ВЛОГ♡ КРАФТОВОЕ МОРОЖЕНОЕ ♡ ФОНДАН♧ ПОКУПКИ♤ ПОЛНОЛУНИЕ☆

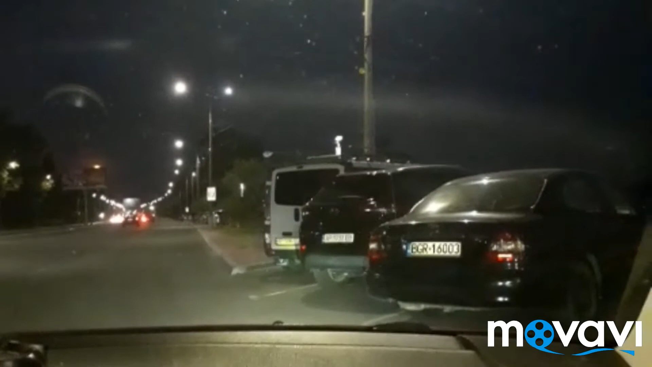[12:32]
Я буду вам луну снимать. Очень красиво. У нас луна сегодня. Вот. Ну, и стеклышко грязненькое. Sorry. Сейчас мы отъедем. Какой-то театр приезжает. Афиша висит. Ladies Night.
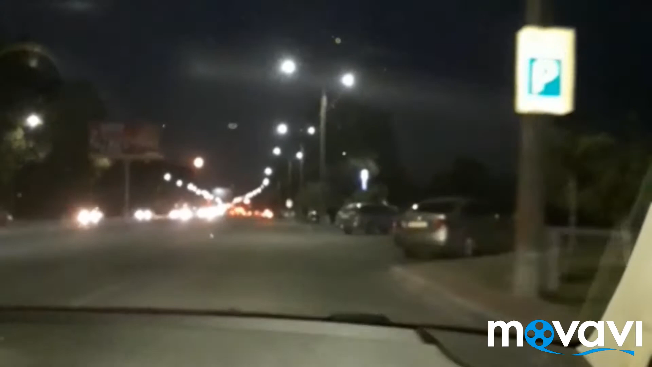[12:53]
Как называется театр? Киев-стайл театр. Вот. Вот. Смотрите, какая у нас луна.
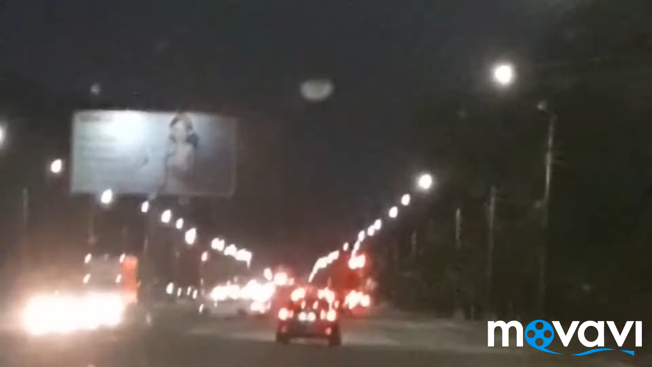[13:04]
Вот такая у нас огромная луна сегодня. Ну, sorry за грязное стекло. Но бывает. Вот. Но она очень красивая. Как выйдем из машины, я вам покажу. Мы едем в Ашан. В аптеку. Мне там прописали новые таблетки от аллергии.